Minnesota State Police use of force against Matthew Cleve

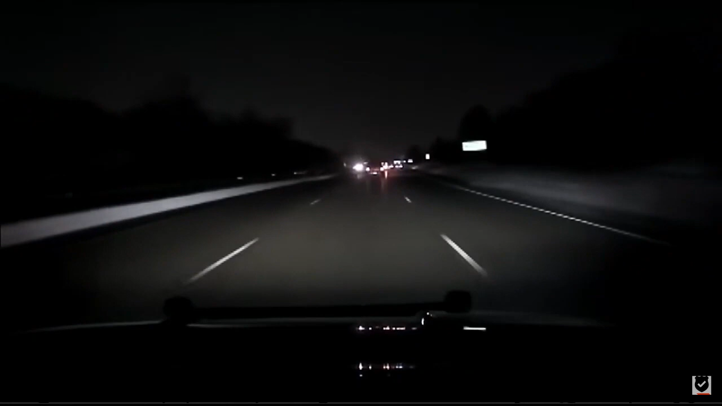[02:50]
But it could be there was noise, but it was just muted out by the original poster of this video. Now, as he approaches the scene right here, the scene's going to be over here on the other oncoming lane over here. And you can actually see the tire marks here in the median. Right there. So this guy was traveling this direction, went off the damn road, and then, bam, hit this right up in here, this retaining wall.